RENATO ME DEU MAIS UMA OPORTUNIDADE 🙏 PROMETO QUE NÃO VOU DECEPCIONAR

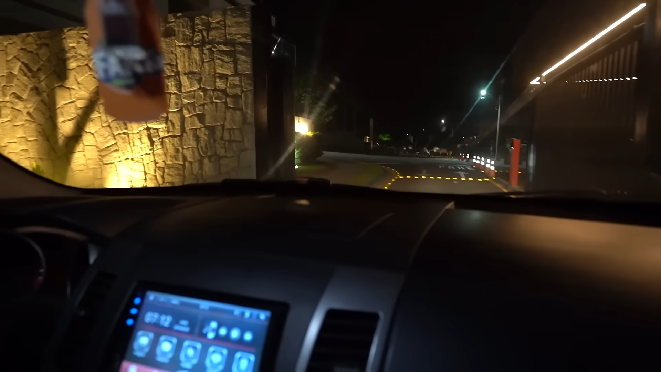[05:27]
O pessoal já liberou aqui o portão. Já estamos entrando. Condomínio aqui, ó.